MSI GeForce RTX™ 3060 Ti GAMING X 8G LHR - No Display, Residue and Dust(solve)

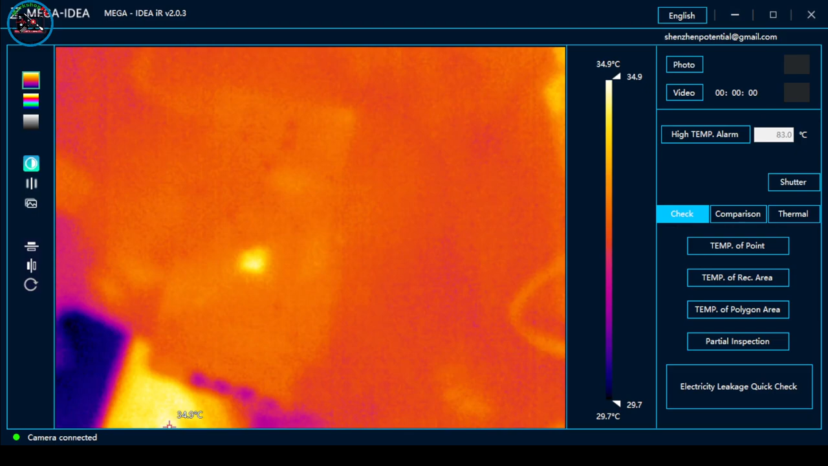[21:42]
On screen: scale top 34.9°C, scale bottom 29.7°C
display At least Kumagana yung GPU chip Either may iba lang siyang Failure Okay So let's Okay na ba Naka-on na yung ating monitor Okay Let's power on So let's see Power on Power on Okay 37 Ayun Naminit yung kanyang
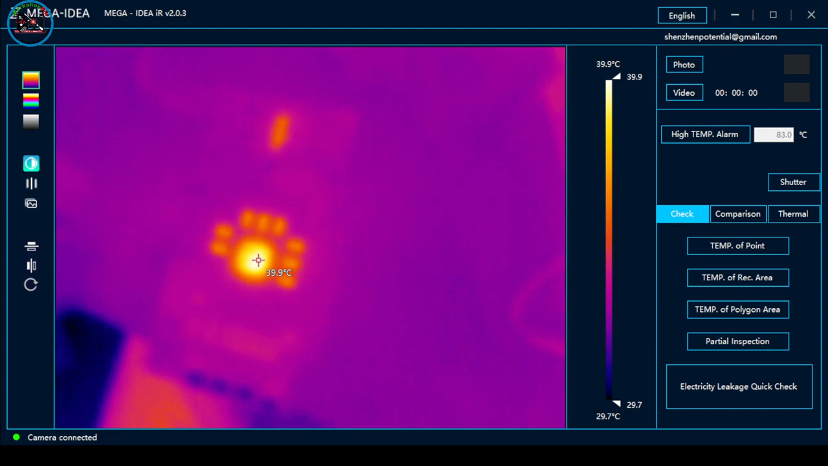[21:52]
On screen: spot 39.9°C, scale top 39.9°C, scale bottom 29.7°C
VRAM Ibig sabihin magdi-display yan So check natin yung Sana
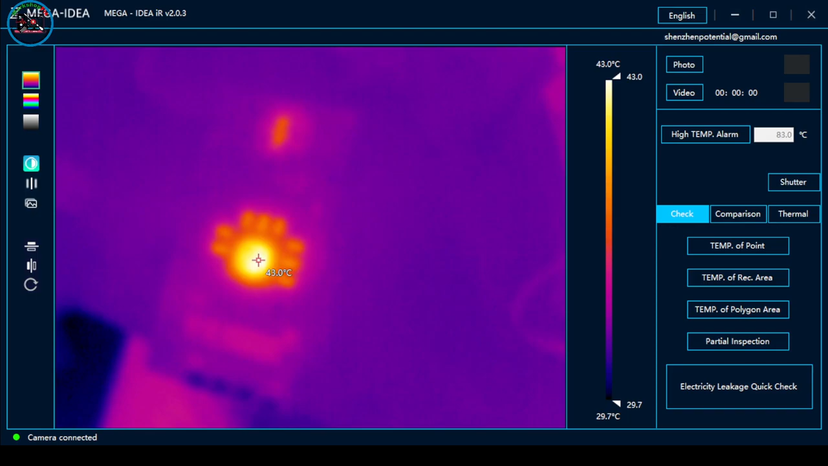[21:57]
On screen: spot 43.0°C, scale top 43.0°C, scale bottom 29.7°C
Easybench Ayun So may display siya guys So okay siya As you can see Hindi agad siya nag-shutdown So patay na natin So